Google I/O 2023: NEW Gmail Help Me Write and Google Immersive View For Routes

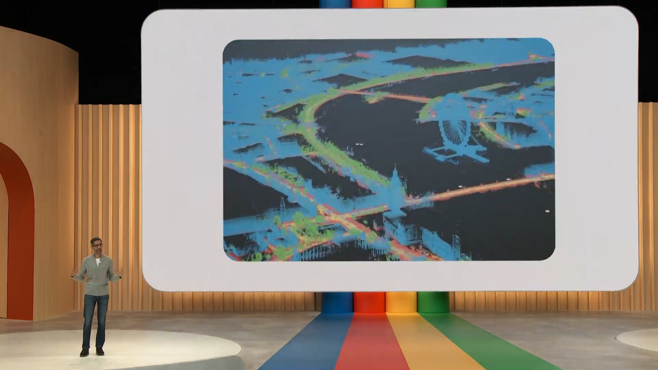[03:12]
which uses AI to create a high-fidelity representation of a place so you can experience it before you visit.